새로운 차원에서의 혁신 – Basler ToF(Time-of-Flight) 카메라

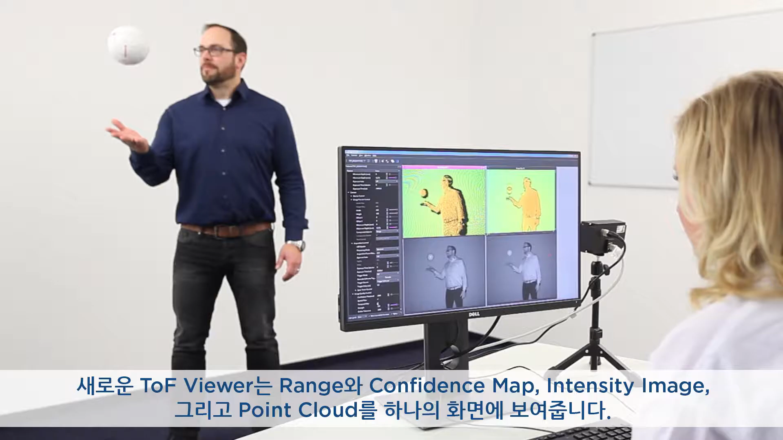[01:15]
The new TOF viewer shows the range and confidence map,
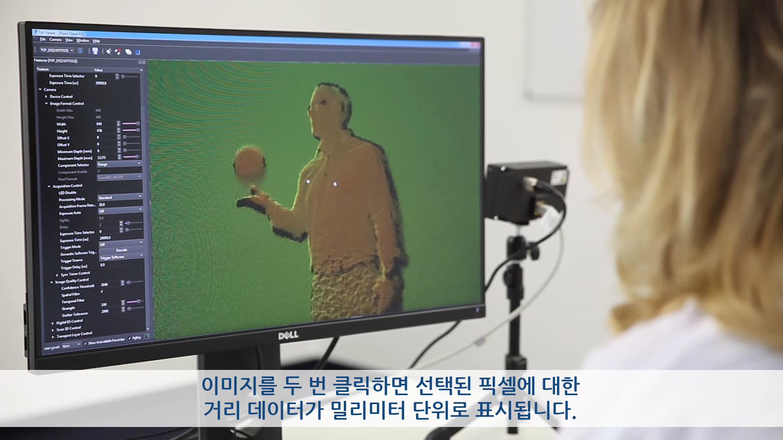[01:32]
Double-click on an image and you get the distance data for the chosen pixel in millimeters. Basler's TOF viewer also includes helpful sample programs for easy start-up of an application with our TOF camera.